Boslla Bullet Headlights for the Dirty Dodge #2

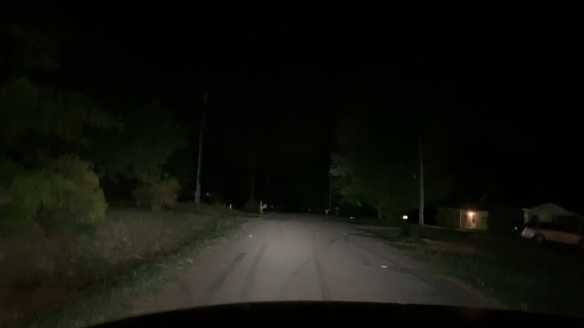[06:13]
this is the regular light that i see and then of course high beams are right there you can see the tree lights up some more it draws the light up and that seems to work pretty good uh i've also i do have led fog lights in this truck so let's turn those on you can see the ground directly in front of the truck brightens up quite a bit along with the grass on the right and left side